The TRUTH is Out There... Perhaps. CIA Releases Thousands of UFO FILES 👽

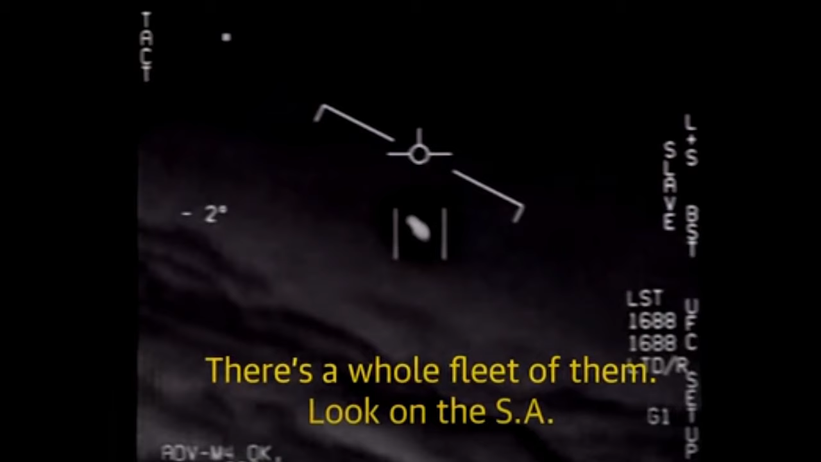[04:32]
3 videos that were leaked from and eventually released by the US Defense Department in April 2020 showed unidentified objects in airspace that were captured on tape during pilot training flights. The pilots could be heard noting the speed and shapes of the objects. There's a whole fleet of them, look on the ASA. My gosh!
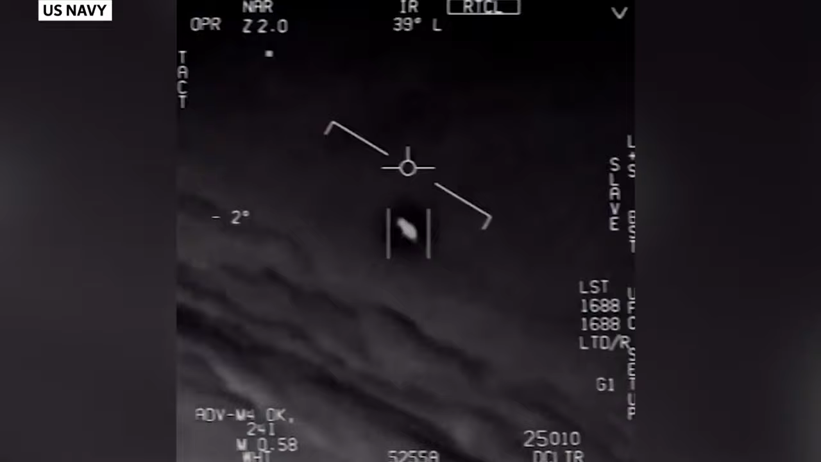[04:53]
They're all going against the wind. The wind's 120 knots from the west. Look at that thing, dude! That's not our LNS though, is it? It's not. What is the LNS, dude? Well, if there's like... What is that thing?